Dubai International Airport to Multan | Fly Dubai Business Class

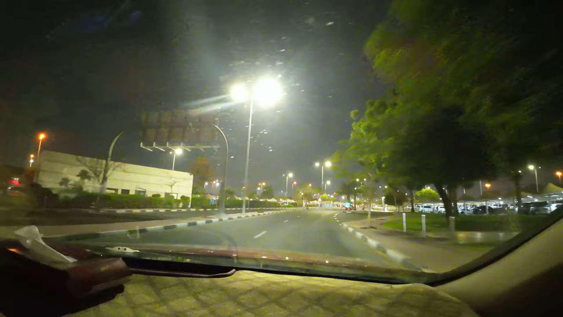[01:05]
ये सारा इसका सामने पार्किंग एरिया नज़र आ रहा होगा आपको।